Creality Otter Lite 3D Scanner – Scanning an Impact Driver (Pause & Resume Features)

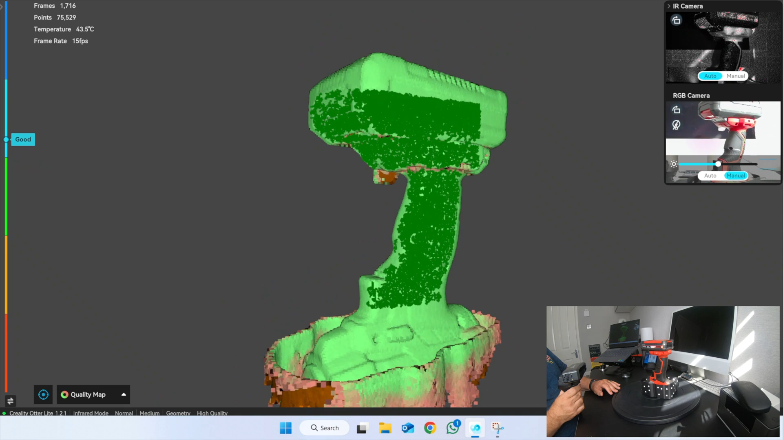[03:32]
Again now that I want some features down the bottom here now.
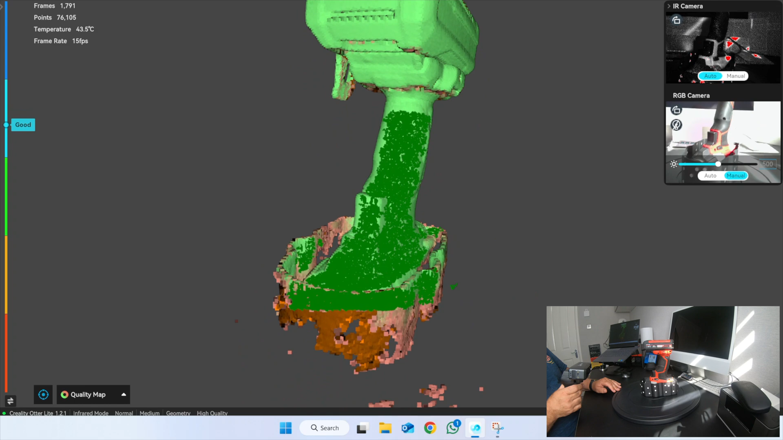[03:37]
So I can then transition to do the other part.
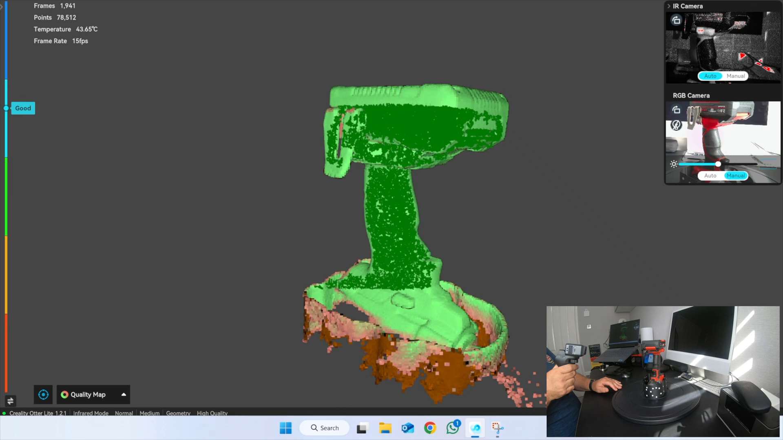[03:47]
Let's have a look at how I've done. Just come round here. See if I can do.
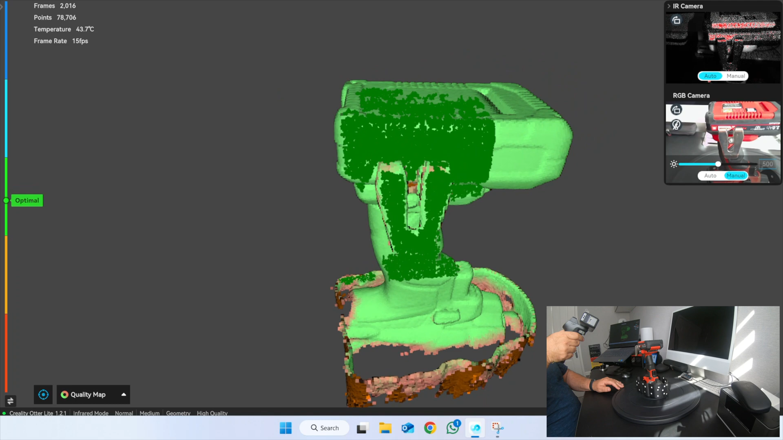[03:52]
Up a little bit. Just to get that top of that battery in.
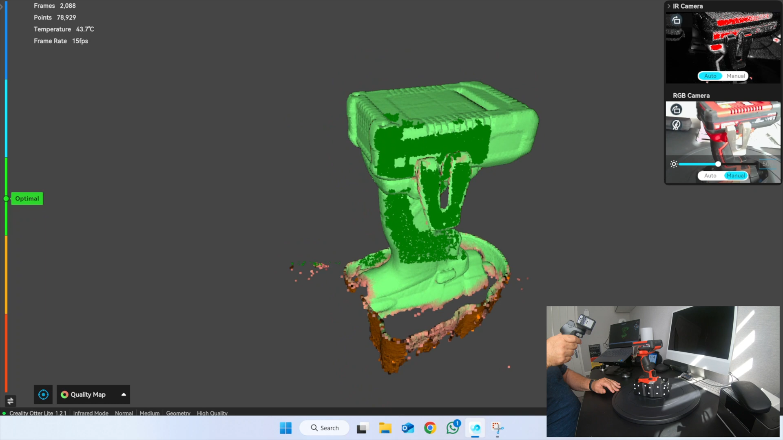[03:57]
Then that clip.
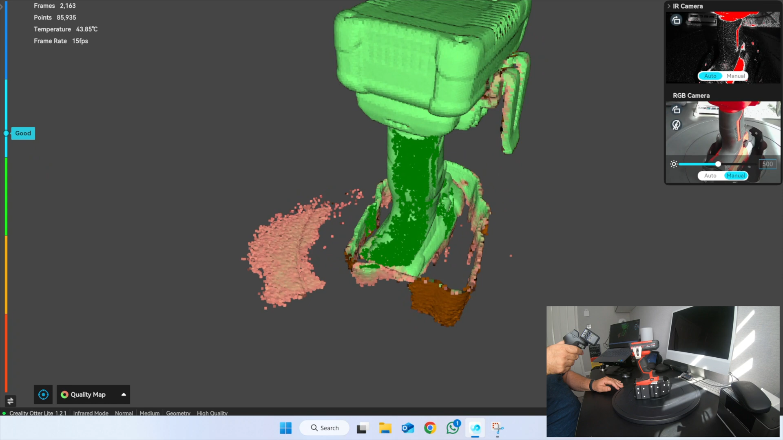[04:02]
Okay.
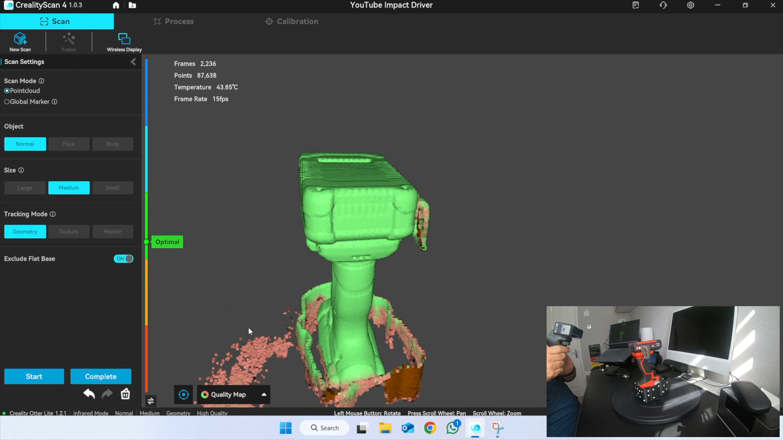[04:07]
Let's pause the scan. And have a look how we've done.
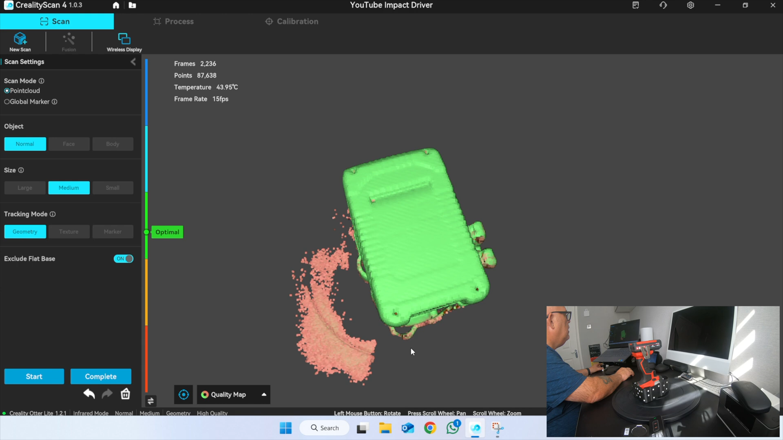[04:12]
It doesn't look too bad. As I said don't worry about them bits now.
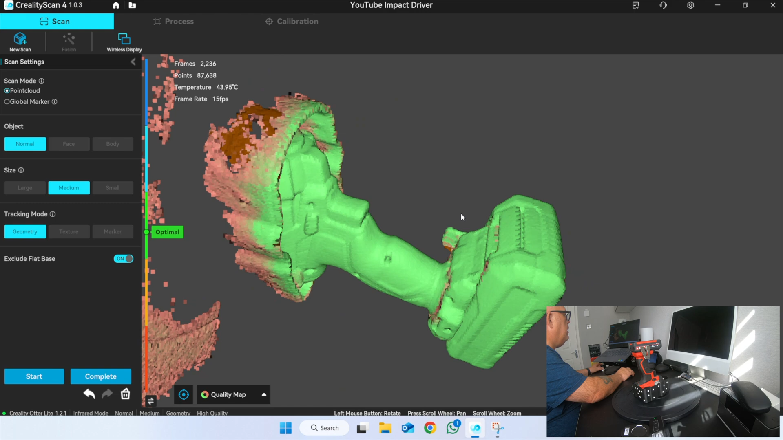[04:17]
Because that's going to. Them bits all come in shortly.
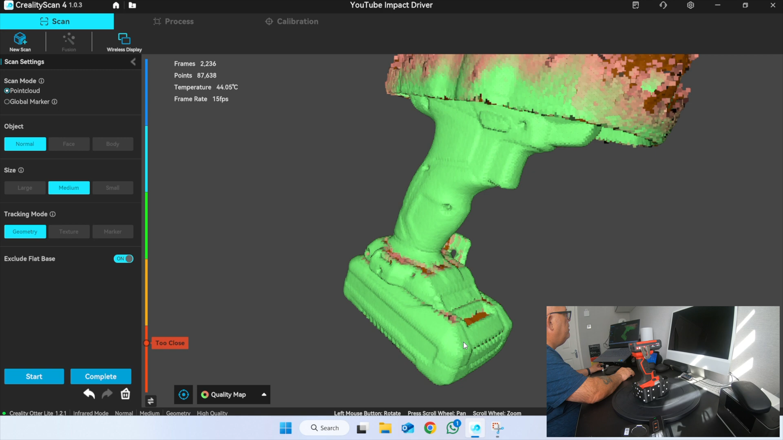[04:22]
What I'm interested in now is whether I've got. A good scan round this area. Because that is the bit. Which is going to help me get the top bit.
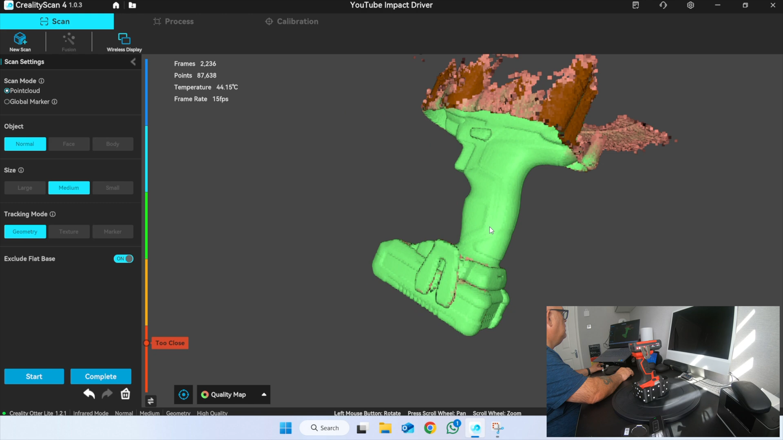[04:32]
Okay. So I'm going to complete that scan.
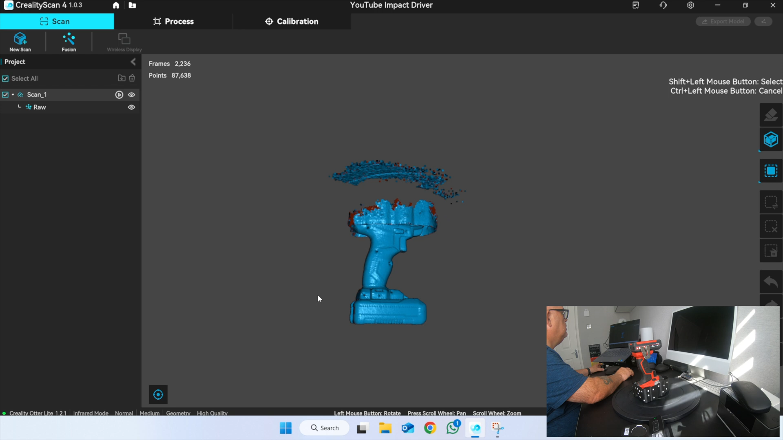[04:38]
On the level. I don't know. Make sure I want the ring rectangular to collect.
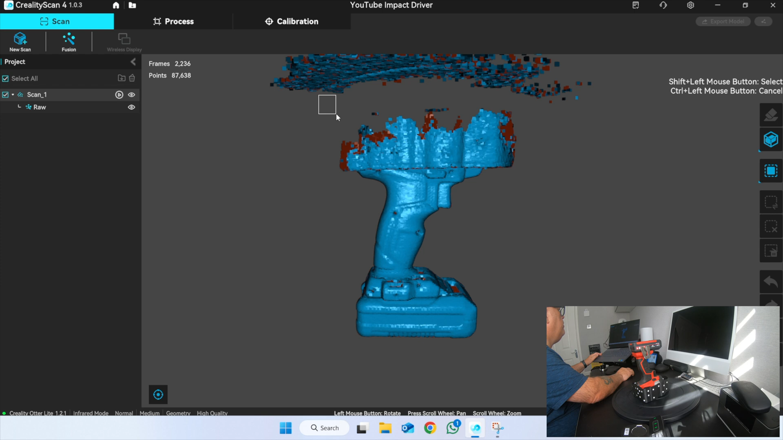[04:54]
Make sure that I'm on the rectangular selection tool. I'm going to call it there. And I'm going to crop that off.